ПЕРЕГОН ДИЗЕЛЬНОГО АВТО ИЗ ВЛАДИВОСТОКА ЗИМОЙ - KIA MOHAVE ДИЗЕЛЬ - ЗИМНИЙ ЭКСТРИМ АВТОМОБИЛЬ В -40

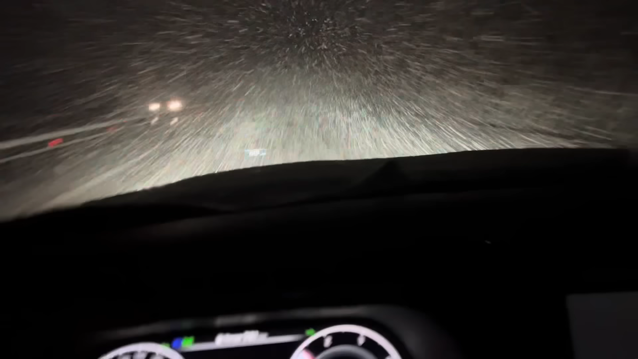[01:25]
что мы на полном приводе на двухмашинах На заправке остановились на десять минут На капоте пять сантиметров снега Привет, Владивосток
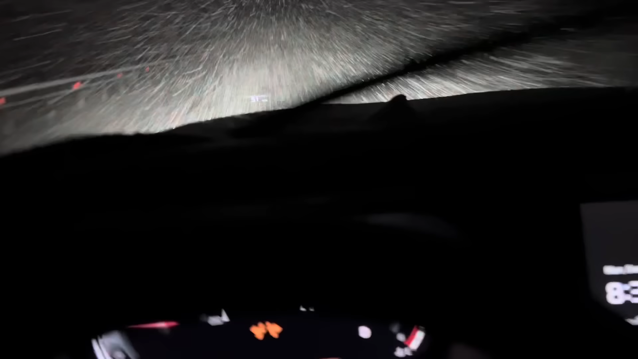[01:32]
Ну что, погнали дальше, приключения начинаются В общем, чем дальше, тем хуже А, мне вон машина уже написала, что радар заблокирован Радар ничего не видит А, ассистент по полосам тоже ничего не видит Так, ближний Как хоть видно-то лучше, да не, на дальнем чуть лучше, на камере только хуже
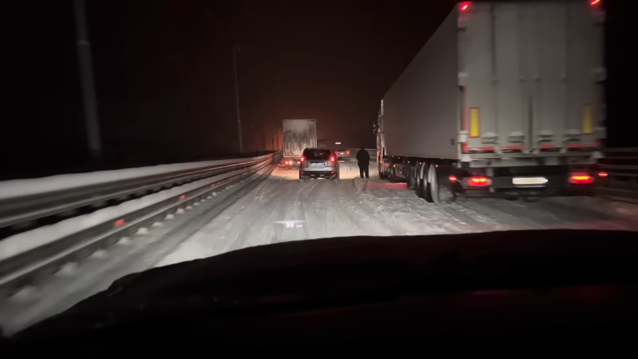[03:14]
Что-то тут неладно Похоже, конец пути, блин Хотя, пока, вон, машины легковые объезжают Фуры стоят Значит, сзади Хуй, говорю, сзади, спереди Какое-то препятствие Они точно знают, что они не заедут Хотя, вот этот просто здесь не заехал Он задом, видимо, пытается копать Копает сугроб Ага,
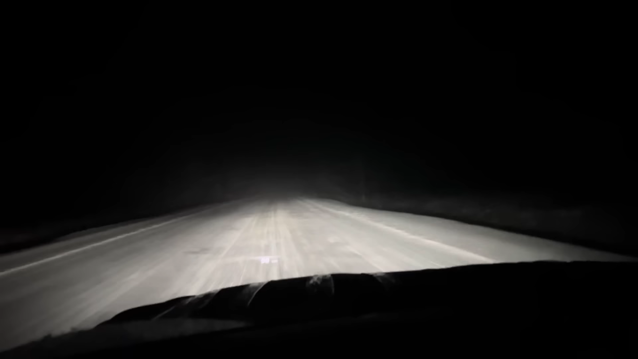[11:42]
Не очень быстро идем Снег, лед Сейчас вот Так себе покрытие Довольно скользкая Скорость 90 Это сейчас А так местами 60-70 Как-то так Сегодня хотим Доехать До Новобурейского Такие планы И лечь пораньше Нормализовать Наконец-то режим Труда и отдыха Смотрите,
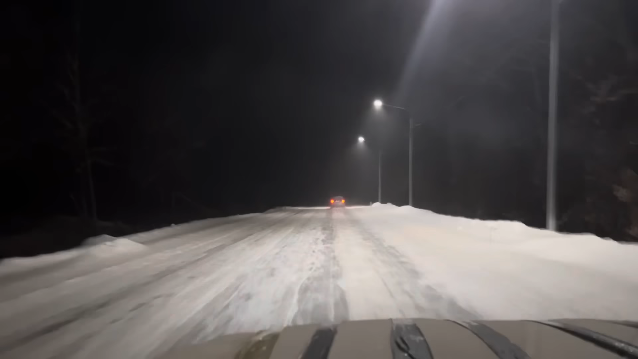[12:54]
Скорее всего Обледенелый подъем Прогнозирую так Либо спуститься Либо подняться не могут Вот фура стоит Видимо и вниз Сейчас Не идет Внизу Внизу значит каток Что у нас внизу Непонятно пока
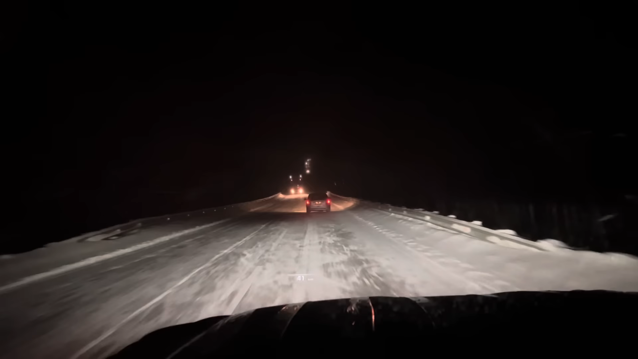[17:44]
Такие чудеса на виражах Так там тут ползет Кого-то обходит Легковуха На аварийке Но едет С обочины чуть По обочине едет Хитрит Загребает Снегом И за счет снега поднимается Молодец Молодец Лайфхаки знает Так Здесь Идет на помощь Видимо Уже Урал сразу Сейчас будет Скорее всего Лебедка Кого-то таскать
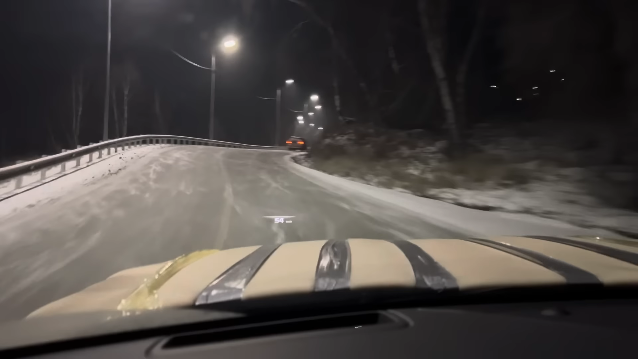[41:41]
на трещит то есть что-то наверно там сыпали но не очень встречке там осталось хоть песок на спуске на подъеме чет на нашей полосе пустовато но в целом ничего страшного нету держак приемлемый не голый лед но если резина плохая и сцепка допустим то возможно сюрпризы
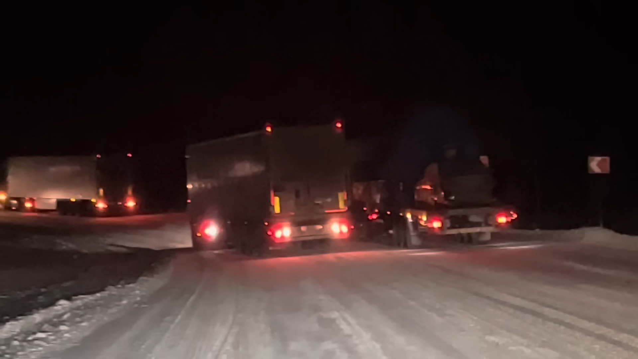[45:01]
александр шахид плохого не скажешь как и шахид так наверху какая-то коллизии с фур опять каждую зиму одно и то же и что вот мы делаем вот здесь вот почему мы не даем проехать не себе не остальным вообще непонятно сухо нонсенс дятел блин сам не поеду и другим не дам
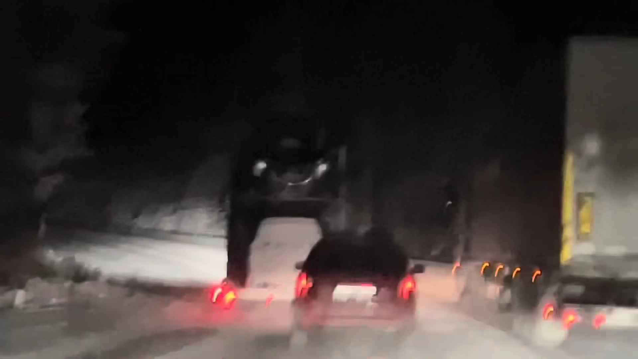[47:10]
да дальше творится то не очень убрать убрали а посыпать не посыпали каток начало было нормальное
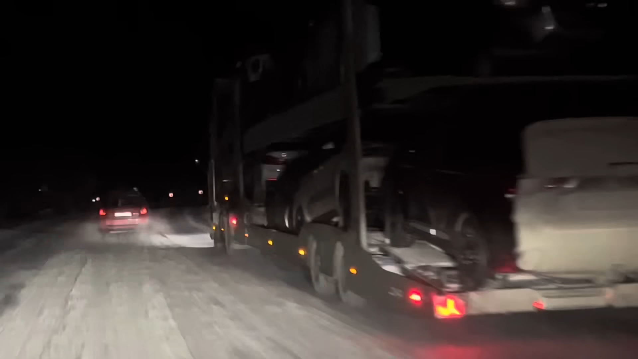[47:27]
дальше не очень что творится у него в голове идет в поворот поворот идет навстречу место не оставляет на автовозе а кто-то идет вниз что вот это за придурок вообще а то есть и тут ска какая-то коллизия то
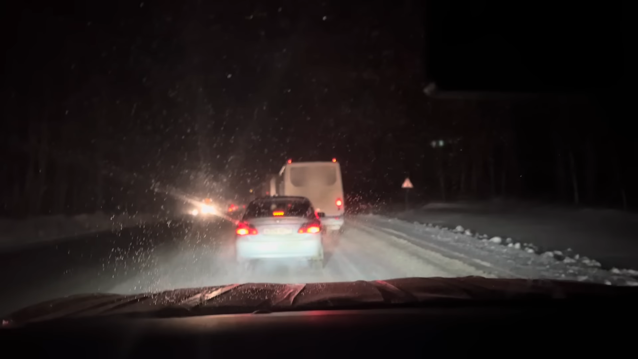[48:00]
с этим быть сюжить Господи, не щегони Еще что-то все Умывайка заставать начала Ну, подождем Ну и что, опять Кое-как разъехались
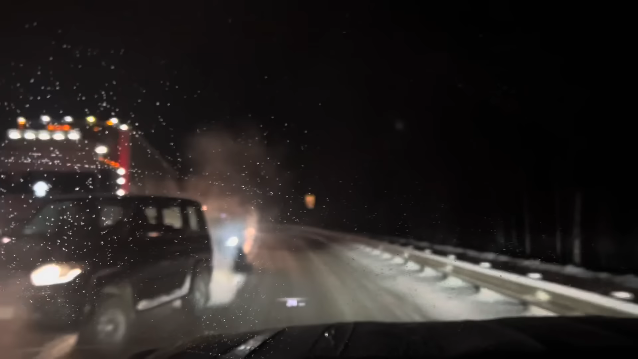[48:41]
Еще одна фура Вообще, жизнь какая-то Вот здесь, кстати, реально скользко Вообще Просто скользко Култук Култукский тракт Он же байкальский серпантин Так